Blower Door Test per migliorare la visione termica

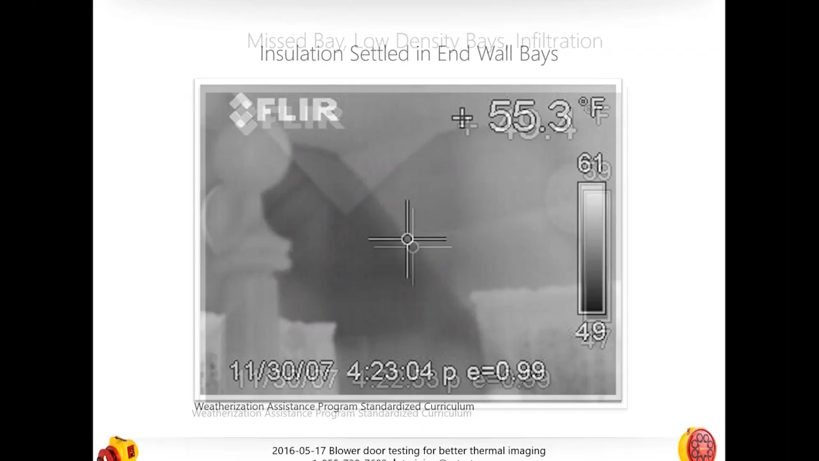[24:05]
So let's take a look at what happens here. You can see in this image that we actually can find, if we go back, that we can actually see these darker portions of this wall where the insulation has settled or just is not applied.
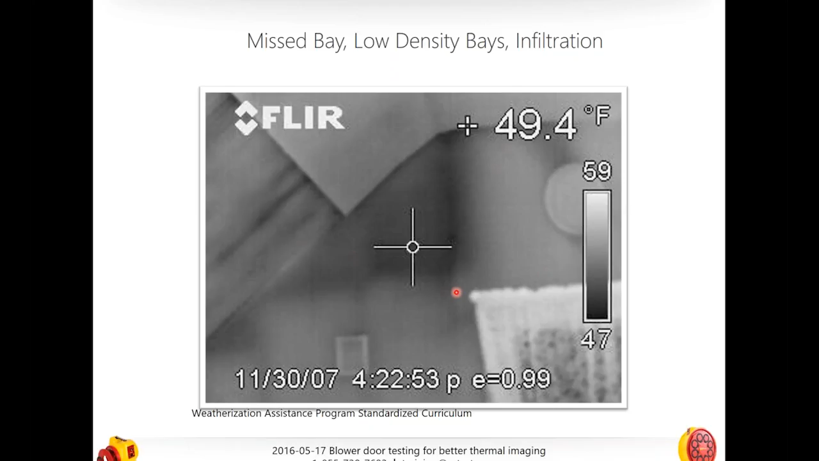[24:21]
On screen: spot 49.4°F
Not as easy to see in this picture as some of the other ones, but that's there. We'll talk a little bit about, let me give you another example of some of this dreaded Cape Cod problems. Again, here's another one where we have same sort of, same room, same issue. You can see that here's a slope ceiling and here are sort of the gable walls. And so these are exterior walls and we have this darker spot right here where we're seeing an end wall with a window.
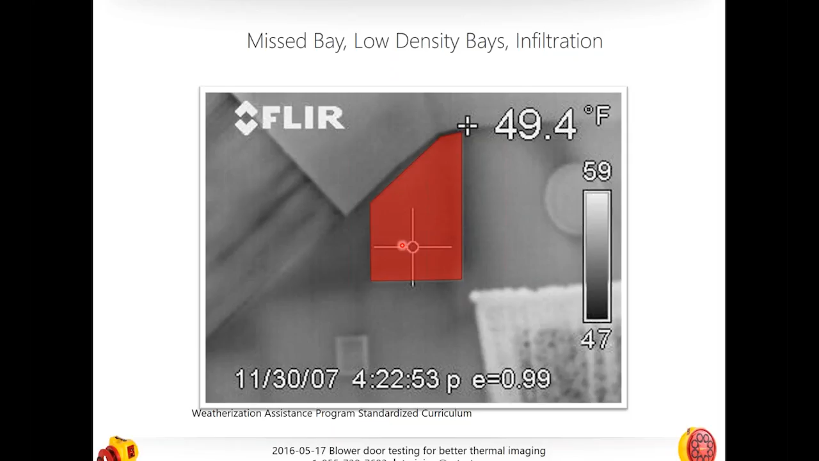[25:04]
On screen: spot 49.4°F
This is, like I said, slope ceiling to the left. The drywall here has actually been installed over original plaster and lath on the ceiling. And you can see that kind of on the flat where that's where that drywall has been installed. See how it has sort of a different or any massivity. But you can see the air coming down through behind it. So the darkest areas of those indicate an empty wall bay. So these are just completely empty. The lighter shade, the lighter side indicates partially insulated bays. And you can see just from these pictures alone that we have obviously have some issues that here you'll see that these are partially insulated. And then you can see some air moving through there. So I will talk about that in a second.
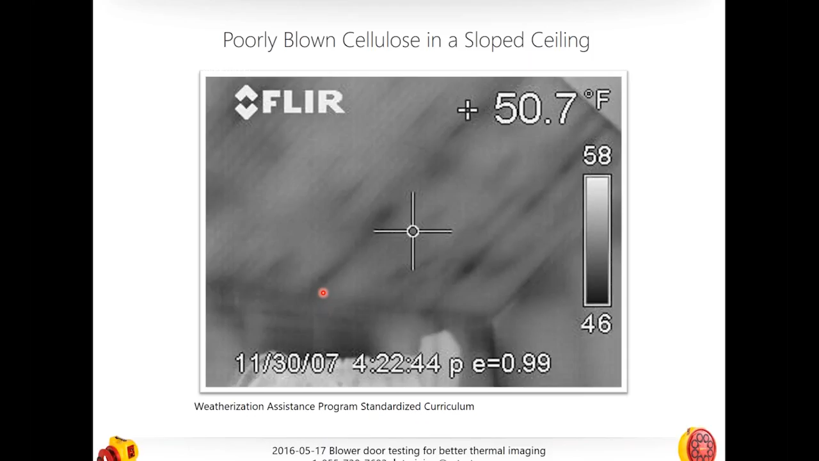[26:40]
On screen: spot 50.7°F
right? And so here it's fair to say that we are in a house that's warmer inside and colder outside. Very important to note. So that's conductive heat loss. Heat loss or conductive heat loss or heat transfer, I guess,
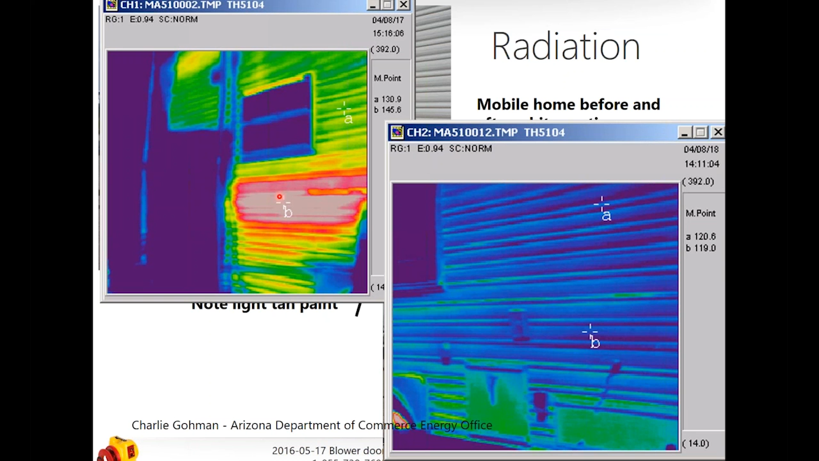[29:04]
or even if we're finding problems with convective heat loss, what that camera or what that imager is telling us, what it's seeing is heat that's being radiated or emitted from a solid object. That's really, really important to understand if you're going to do this well. And here is a good example. Now, I'm taking this same, this is actually a mobile home that was, before it was painted white, here it's painted white with a reflective covering,
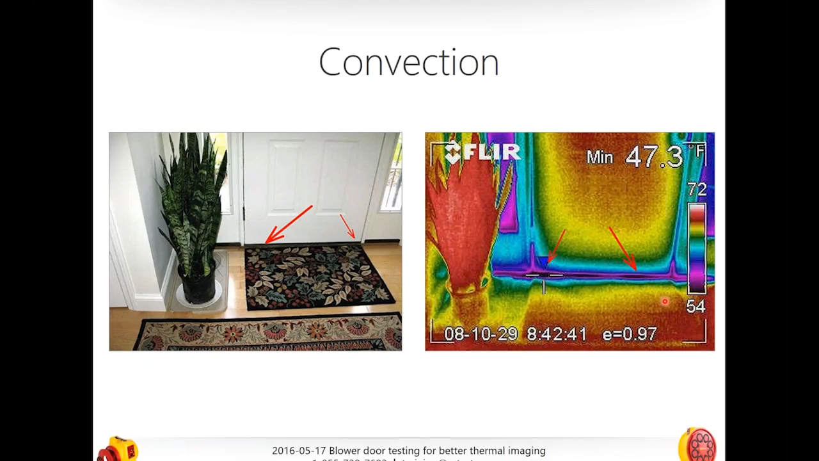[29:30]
On screen: min 47.3°F
and now you can see the big difference. This is where, you can see that this is where it was had a stripe on it, and that no longer is here.
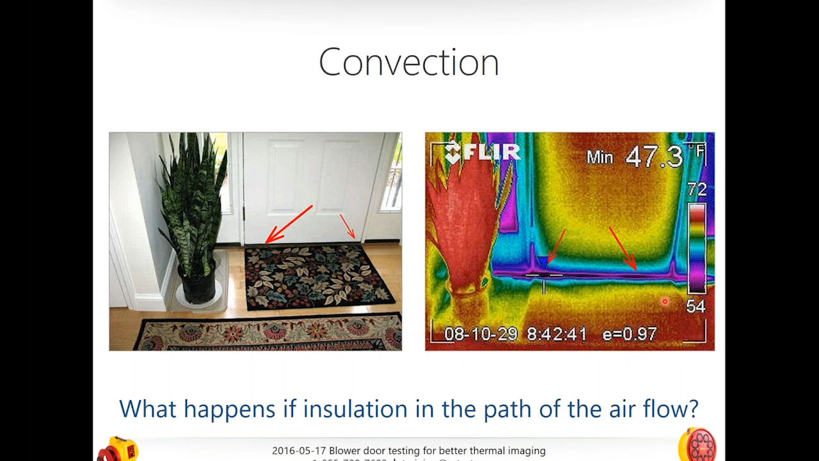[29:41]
On screen: min 47.3°F
But for our money, for our buck, we're going to talk about convection, convective heat loss, that's where the blower door really meets the thermal imager, the IR camera, that's where it's really, really important, that's where it can really help. So here what you're seeing is what? Anybody want to take a guess what we're seeing here? This picture, this picture. You got it right, guys, we're going to have to replace that door. Just kidding. That's what happens if insulation is in the path of air flow.
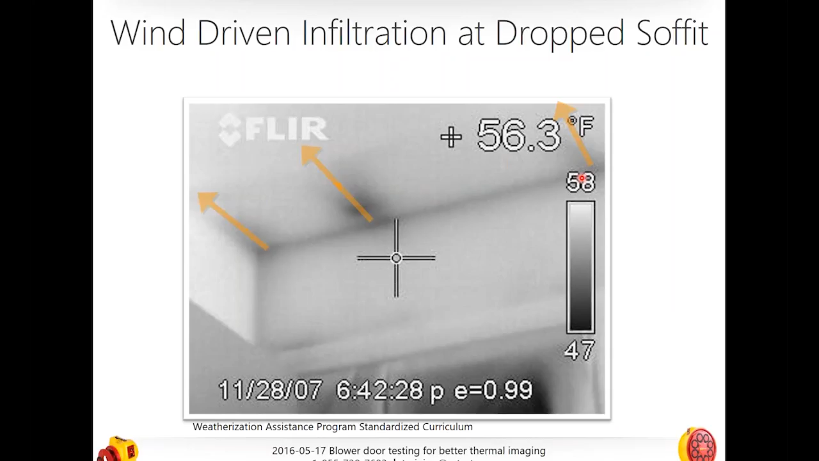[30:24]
On screen: spot 56.3°F
There's insulation there, but it's still moving through, so what we need probably there is just a little something under there. So this picture actually shows cooling air, or it shows outside air cooling a ceiling. So here you can see that it's actually just very, very simple. This is without a blower door. We can just see sort of this air moving up and sort of pooling. Right? And so you see that we're probably, if you looked outside the house, I would venture to guess that that's where the gable vents are, just outside each one of these little cool areas.
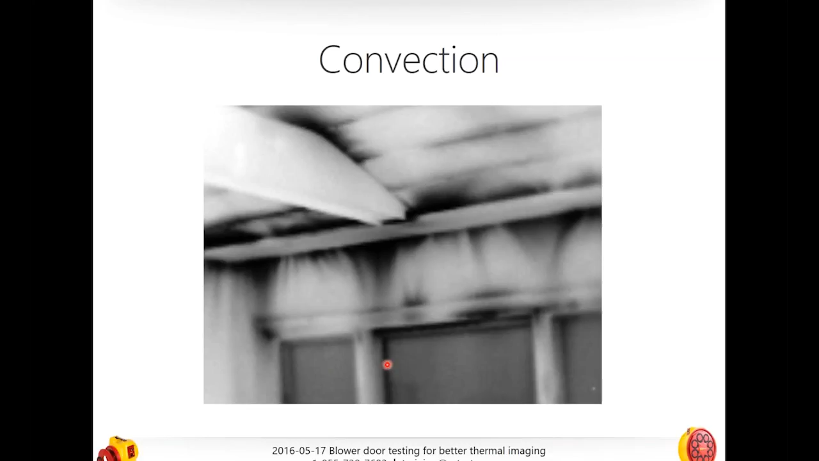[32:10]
So here we are, we're inside of a warm house, and we have some very, very cold air moving through, and we can see because the wall on the inside is actually cooling. So here it's much cooler because it's got the convective heat loss or the air moving across that has picked it up and moved that heat away from it, leaving it extremely cold, and here it's just beginning. Another great example. So the difference between this picture, and I don't know some of you, some of you, some of you more savvy or people who've done more blower doors will probably know what's the difference between this one, which is obviously has windows, which makes it an outside wall, and this one are.
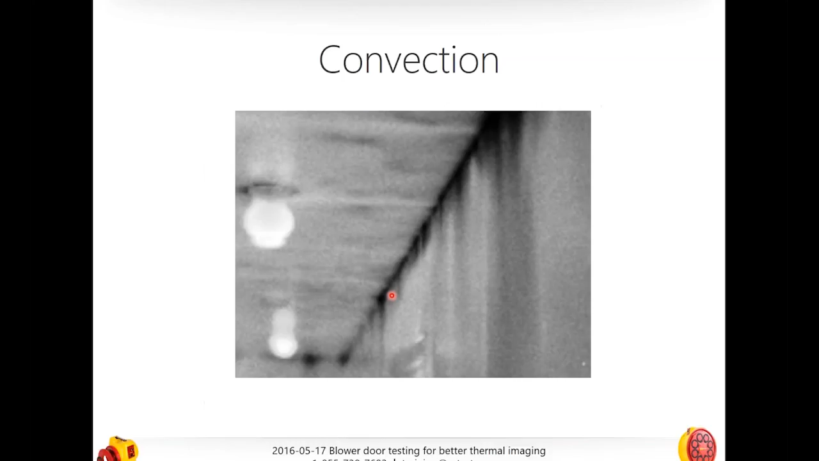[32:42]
On this one is an interior hallway. So you see the two lights in here, but still we have some obvious, yes, and the blower door is running, and it has some obvious, obvious leakage.
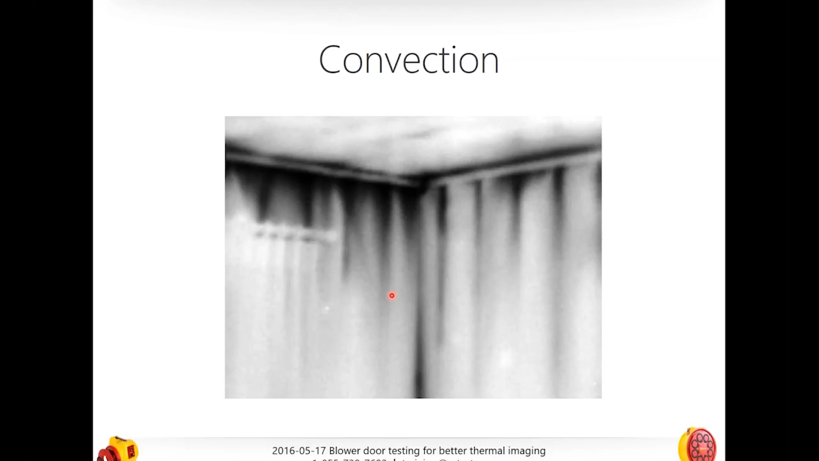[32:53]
So the question, I'm going to stop, the question is, what is the blower door running at? And yes, it is. It is an open top plate. So either way, we're just looking at open top plates. This is an exterior top plate. This is an interior top plate, but we can see it really doesn't make that big of a difference when we're talking about convection. In fact, it might even be worse. Here we can see another more profound line. And what is this?